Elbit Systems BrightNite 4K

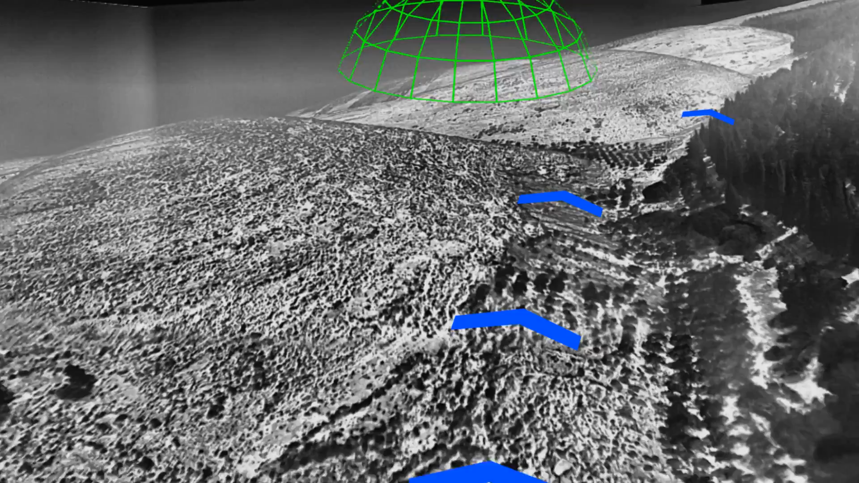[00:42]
Overlaid on both displays, the system presents 3D mission-conformal symbology and tactical data.
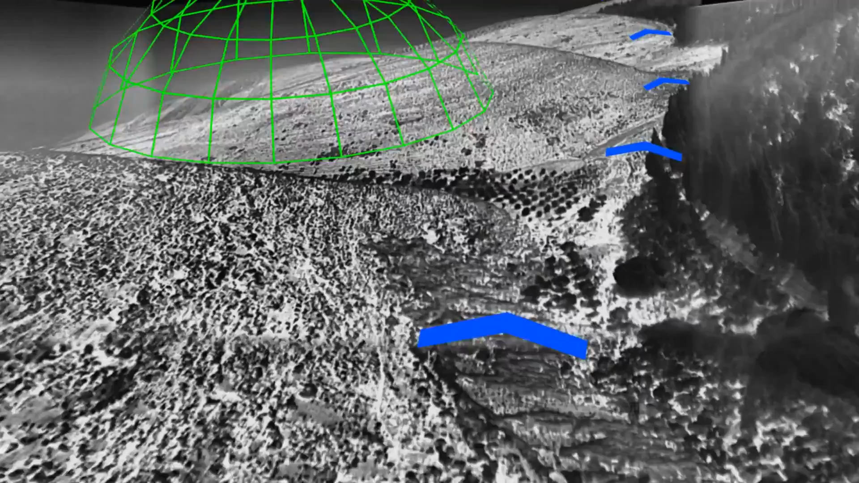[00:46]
All displays are presented onto the standard ANVIS HUD system.